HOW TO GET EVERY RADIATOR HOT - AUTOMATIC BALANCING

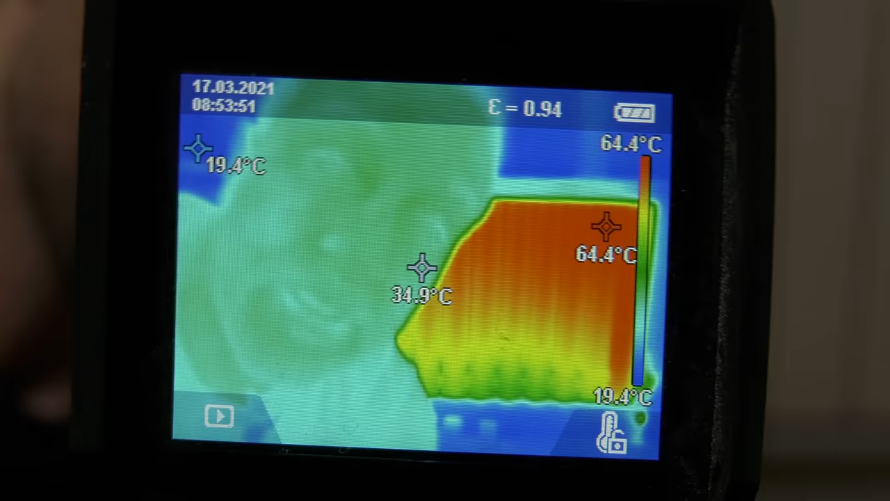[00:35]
On screen: spot 34.9°C, max 64.4°C, min 19.4°C, scale top 64.4°C, scale bottom 19.4°C
money by making sure your condensing boiler is always efficient.
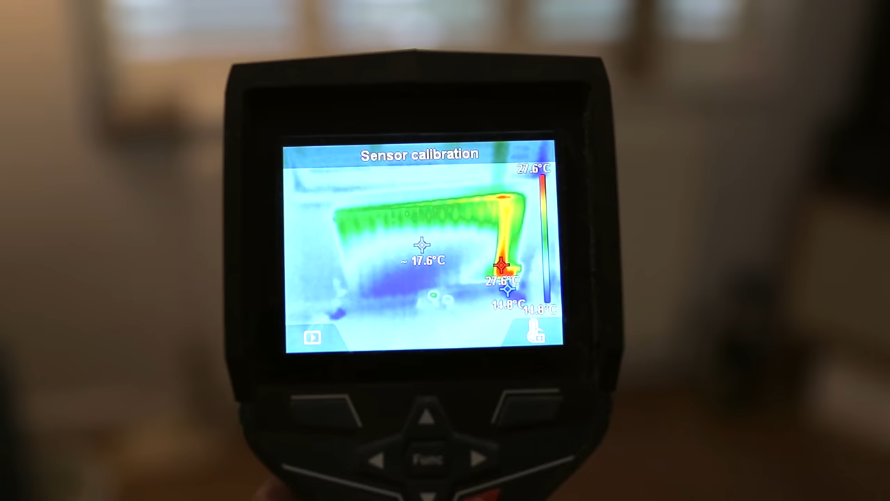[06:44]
Whoa, whoa, whoa, but before we do that, turn every radiator off on the TRV, turn the heating system on, then go to each radiator, open the TRV up, and then mark which side is the flow.
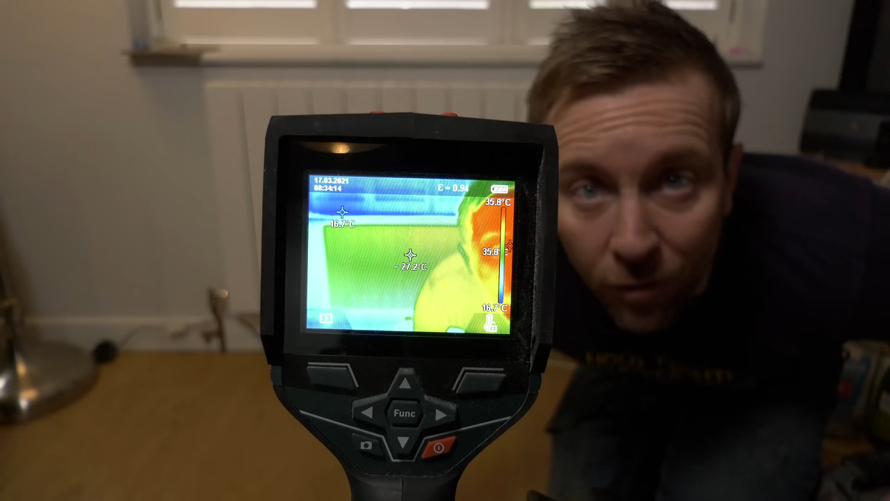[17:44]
On screen: scale top 35.8°C
Right so I've set this little beast here this thermal camera so we can actually just watch
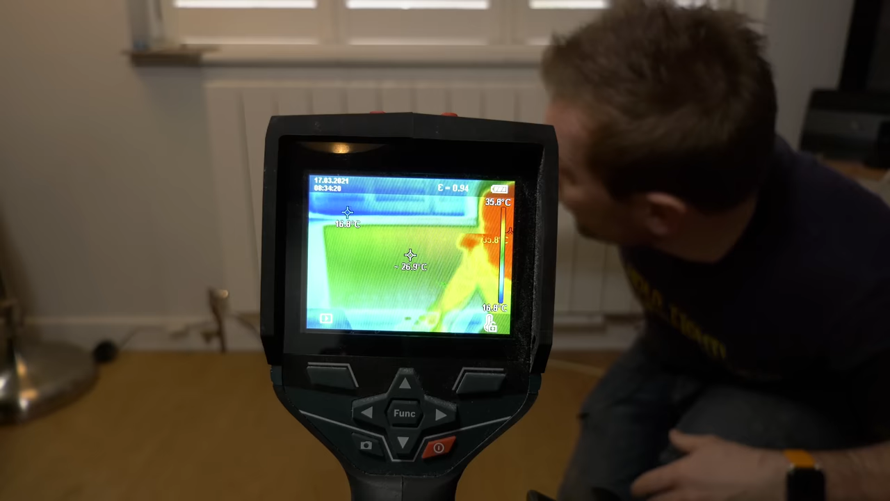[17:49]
On screen: scale top 35.8°C
this radiator get hot in quick time and hopefully see that we're getting the temperatures that are required.
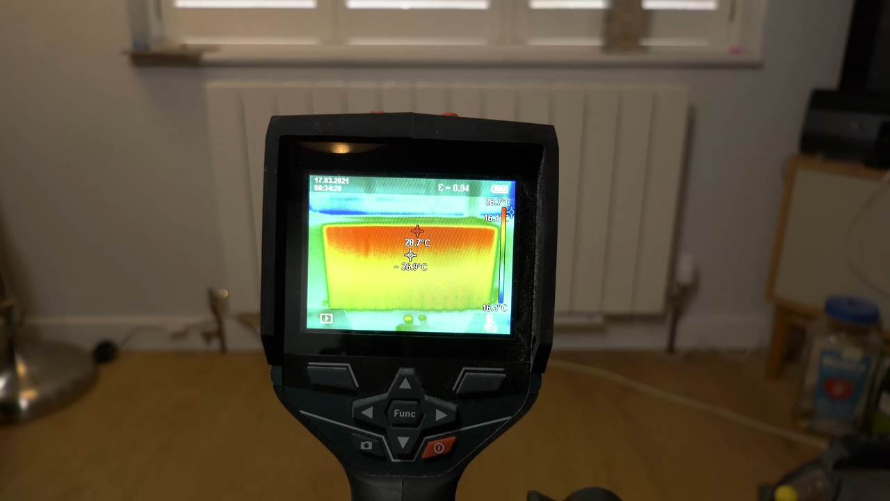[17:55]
I love doing this sort of thing yeah this is probably the coolest thing I've ever filmed in my whole life.
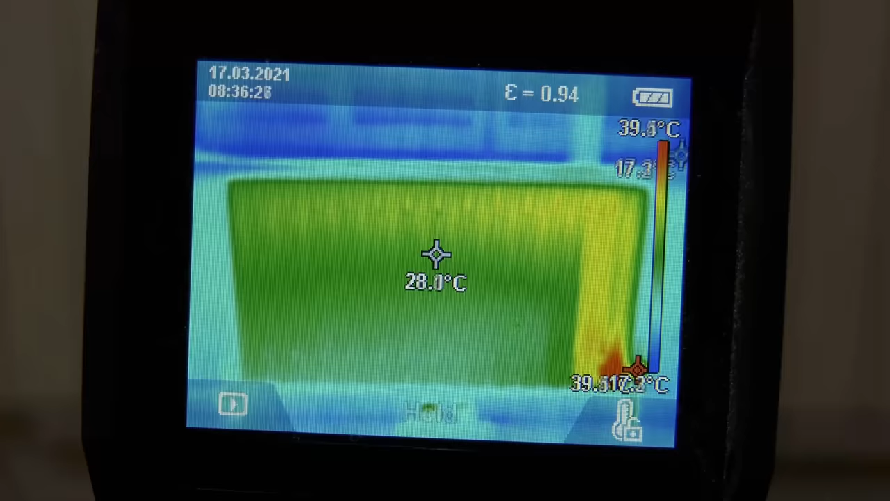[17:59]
On screen: spot 28.0°C
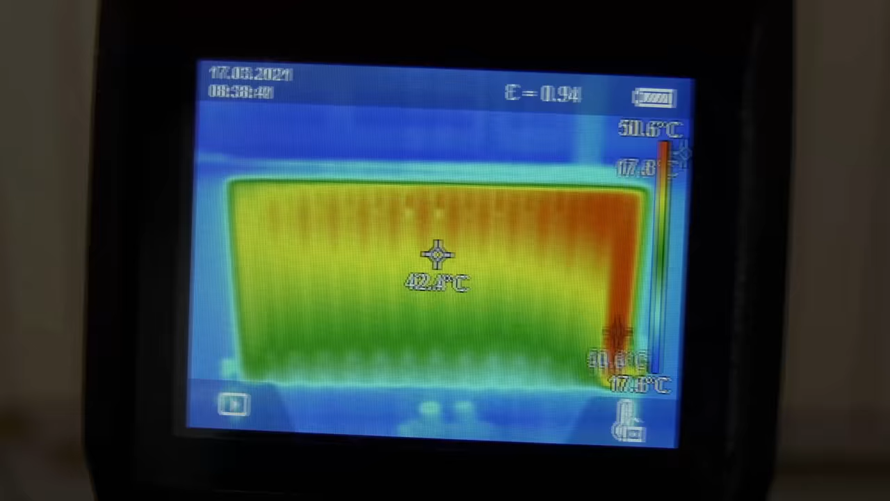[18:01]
Oh man that is so cool look at that heating up wicked.
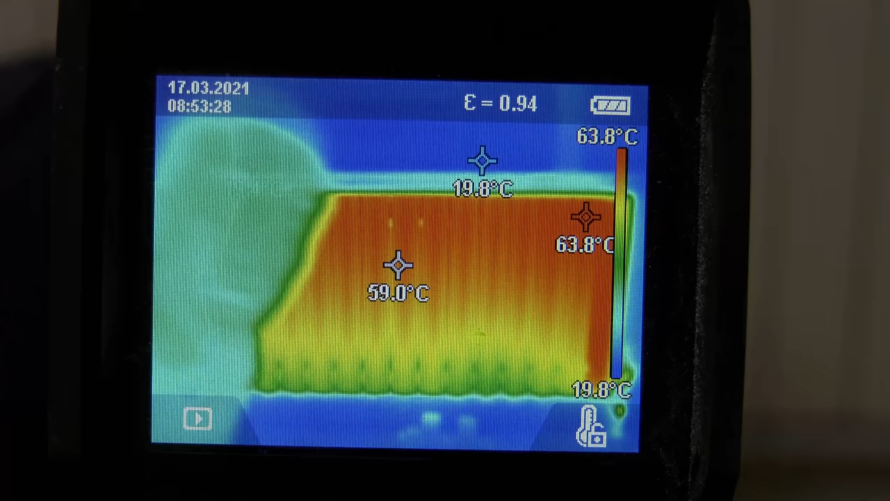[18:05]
On screen: spot 59.0°C, max 63.8°C, min 19.8°C, scale top 63.8°C, scale bottom 19.8°C
So then guys there's a great indication there that the radiator is getting really really nice and hot.
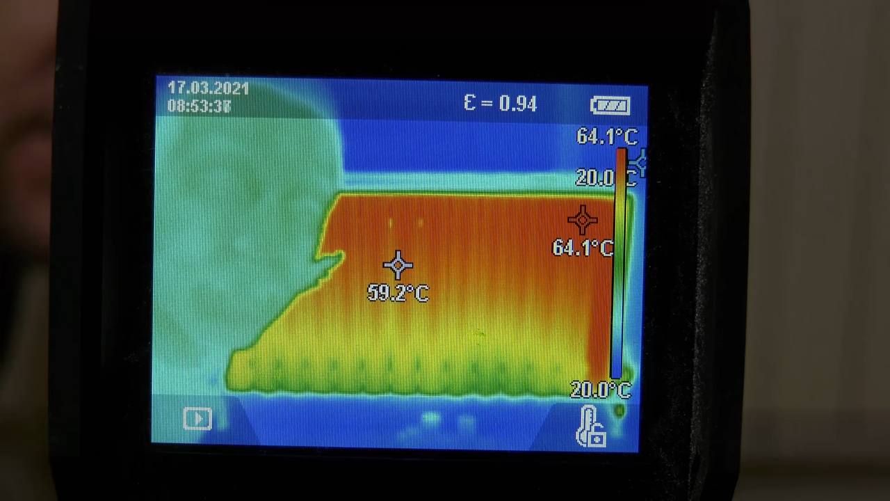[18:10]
On screen: spot 59.2°C, max 64.1°C, scale top 64.1°C, scale bottom 20.0°C
You can see that we've got a beautiful temperature up here you know we're getting 64 degrees up here and all that so let me just undo this for a sec.
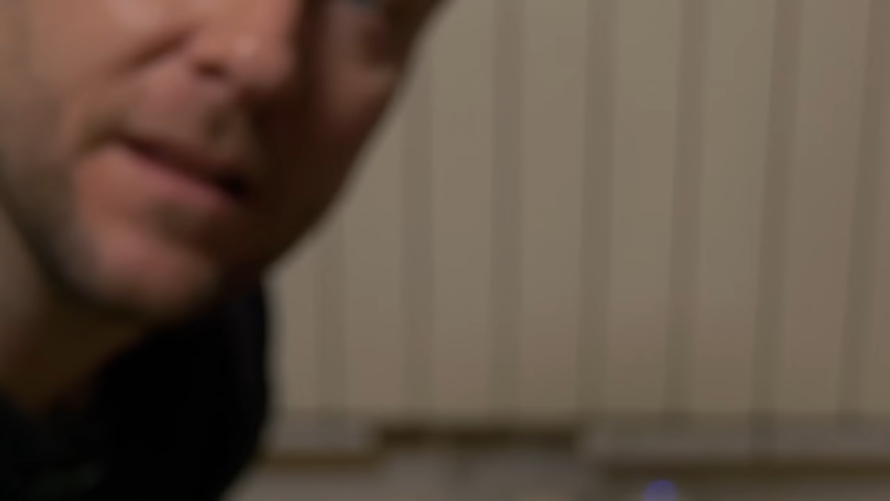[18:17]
Hello. So there we go we've got a radiator now with a
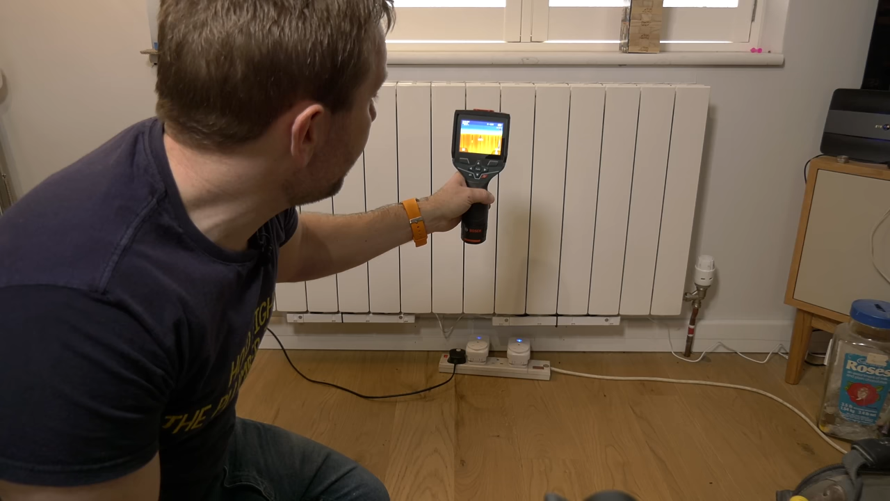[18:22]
feed at the top of a lovely about 68 degrees and just slowly climbing up still if I just go down and have a look down here whoa
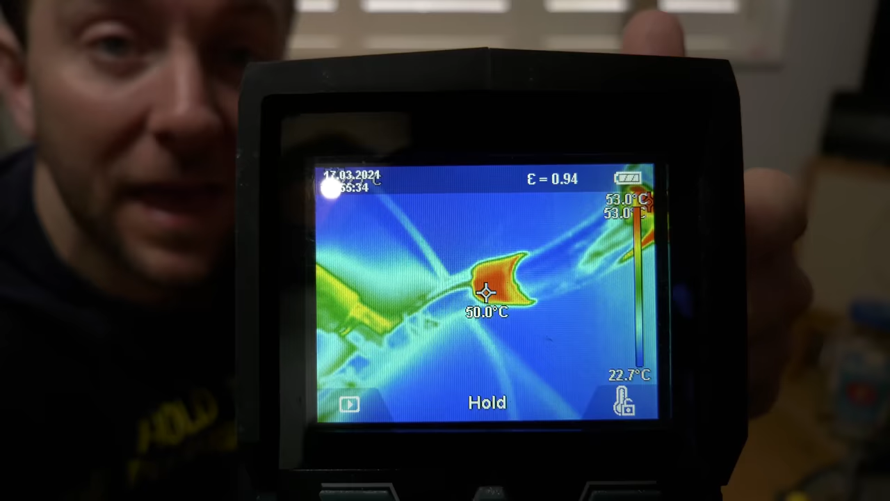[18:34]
On screen: spot 50.0°C, scale top 53.0°C, scale bottom 22.7°C
look at that bang on 50 degrees now that there is a little bit of tape that I've put around the copper pipe because sometimes thermal cameras struggle to see really
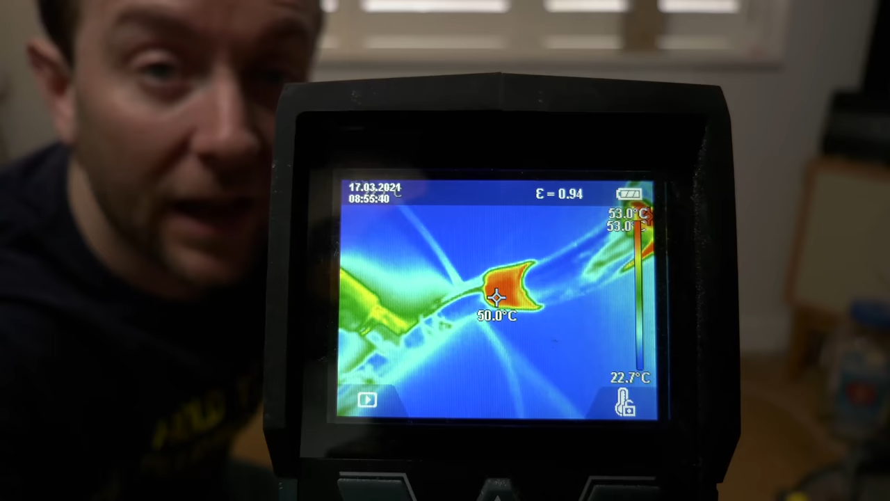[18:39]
On screen: spot 50.0°C, scale top 53.0°C, scale bottom 22.7°C
accurate temperatures if it's on a shiny type surface if you look look exactly what we've got there that is
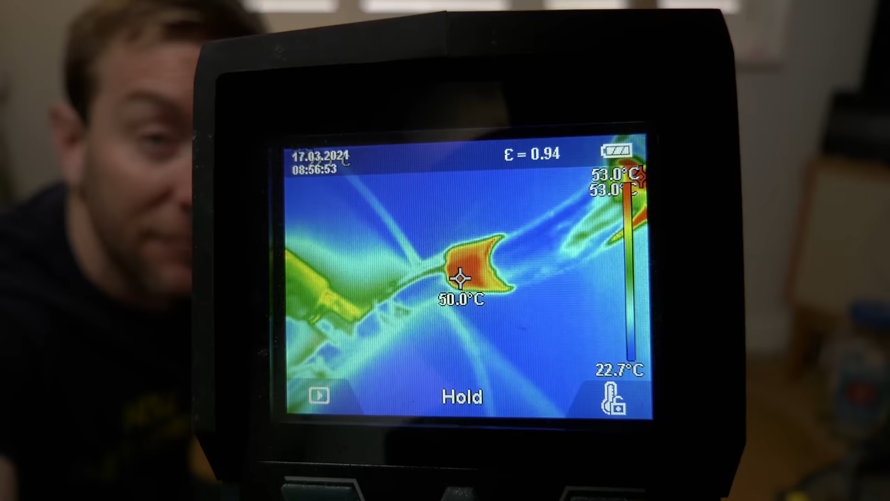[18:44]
On screen: spot 50.0°C, scale bottom 22.7°C
the return pipe temperature and that is 50 degrees